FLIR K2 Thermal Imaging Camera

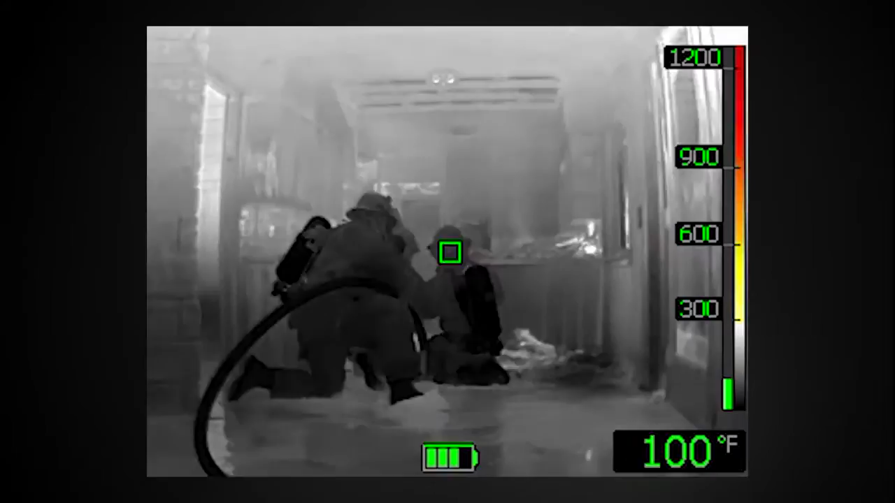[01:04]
On screen: spot 100°F
We're able to not only see the conditions in black and white, now we can see it in living color and it's like being able to see for the first time again.